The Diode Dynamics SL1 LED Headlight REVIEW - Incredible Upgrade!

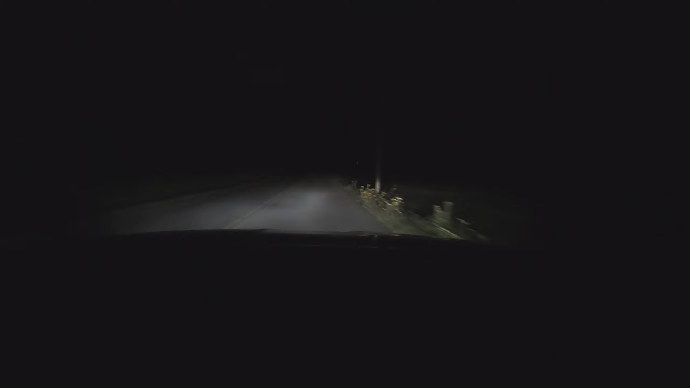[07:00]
And again, I don't know if the camera can pick it up the way that I see it, but it's a night and day difference, just about literally.
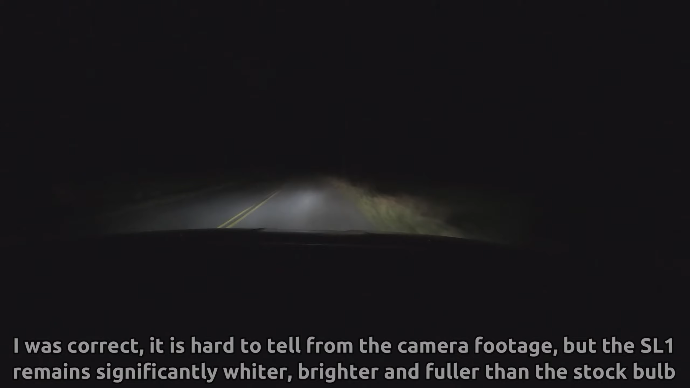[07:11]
So what I'm going to do now is put the SL1 in the passenger side, re-aim those headlights just to make sure I got them right, and we're going to go down this exact same road in the same amount of darkness once again. I put the SL1 in the driver's side, and of course, it looks great. These are spectacular headlights. I really like the quality. I like the light output. I like everything about them.